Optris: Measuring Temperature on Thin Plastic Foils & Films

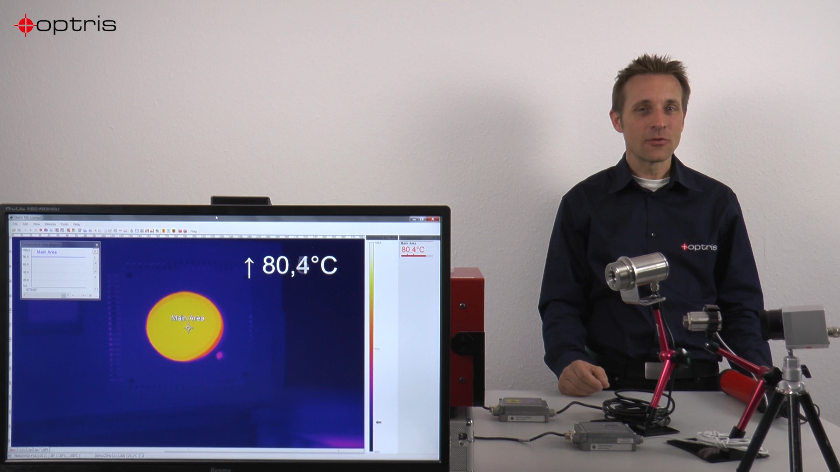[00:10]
Let's have a look to our infrared camera which has a wavelength of 8 to 14 micron. It depends on your material that you can measure on the foil material or that you measure through the foil material. So in one case the material can be transmissive, in the other case the material can't be transmissive. It depends on the thickness of the material.
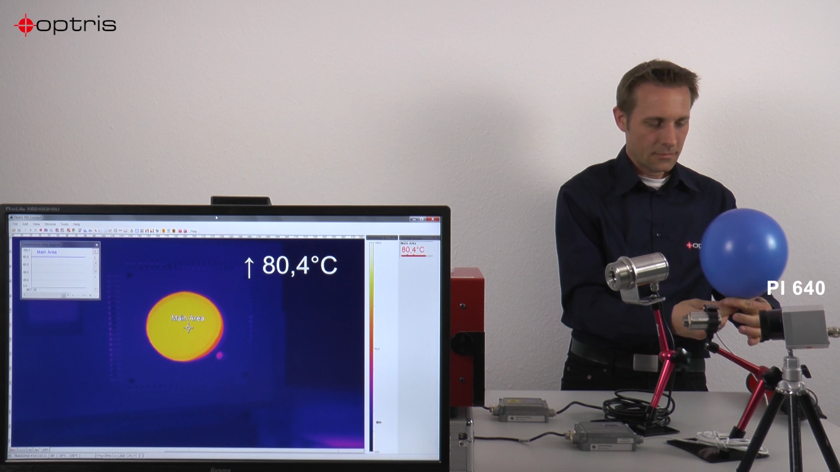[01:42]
And we will see what happens. So you can see that the balloon is transmissive with a wavelength of 8 to 14 micron.
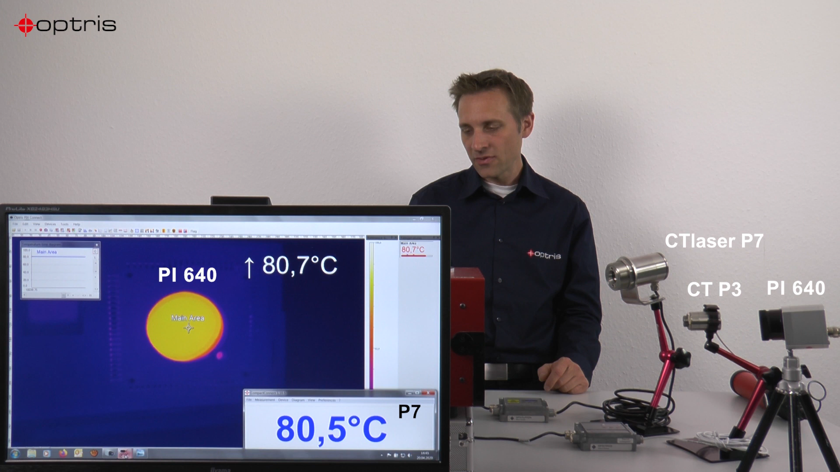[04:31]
So I can also show the temperature of these sensors on our screen. So this is the temperature of the P7 sensor. And here we have the temperature on the left side of the P3 sensor.
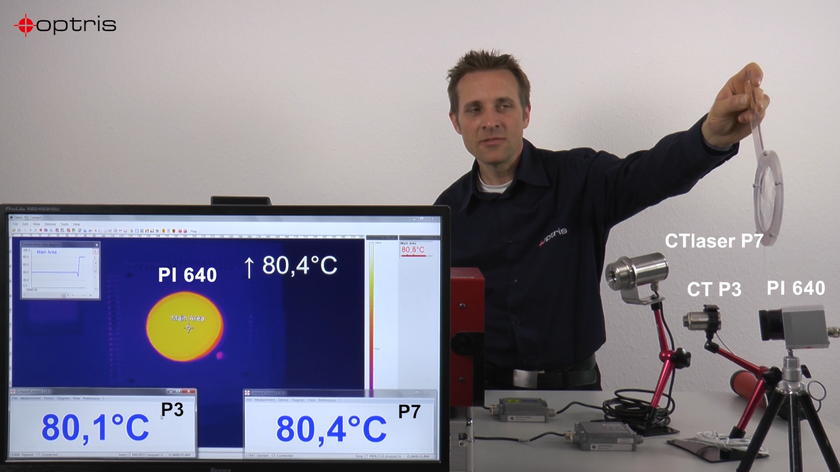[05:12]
So the transmissivity is lower with the material than without. So I have to correct the transmissivity value as the software picks connect at the configuration.
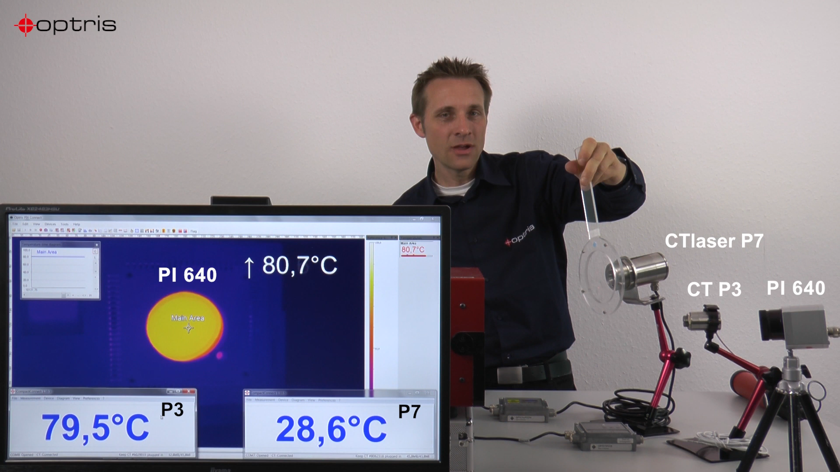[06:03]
And you can see FEP material is not transmissive in a wavelength, 4 wavelengths of 7.9 microns. You can see the temperature here decreases to 28 degrees C. That's exactly the temperature of my plastic foil.
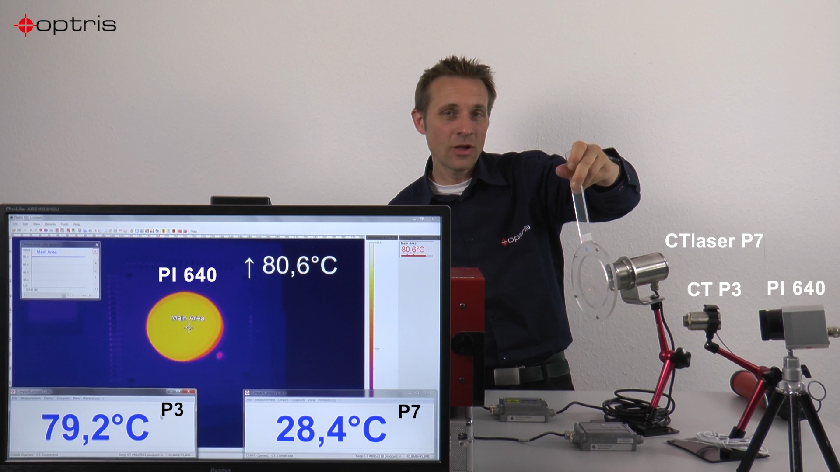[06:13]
On screen: max 80.6°C
So without, I have 80 degree, I'm looking for the black body. And if I put the foil material in front of the sensor, I have 28 degrees C.
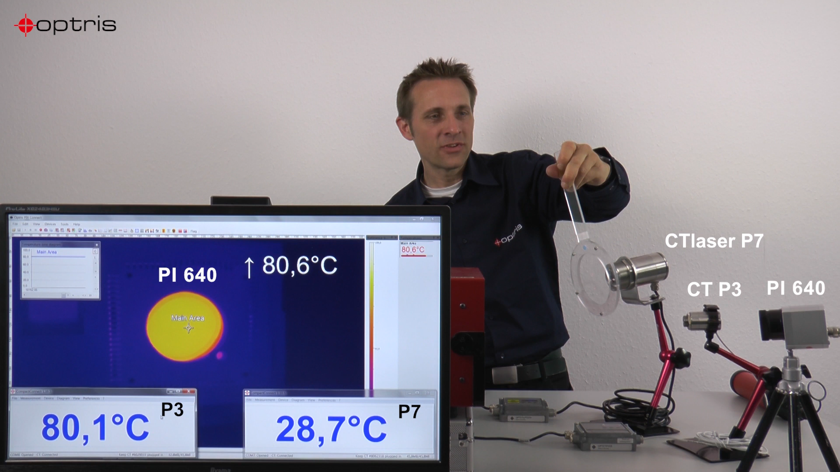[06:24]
On screen: max 80.6°C
So you see, you have to be careful regarding the thickness of the material. So more than 215 micron, you can use 8 to 14 micron as wavelengths. Lower than 250 micron, you have to select another wavelength.